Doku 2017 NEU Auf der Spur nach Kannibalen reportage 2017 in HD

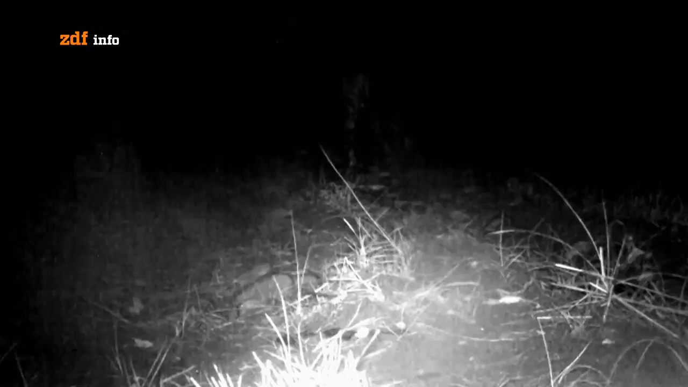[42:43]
Und auch wenn ihr Gesicht nicht zu sehen ist, liefert das Material entscheidende Hinweise.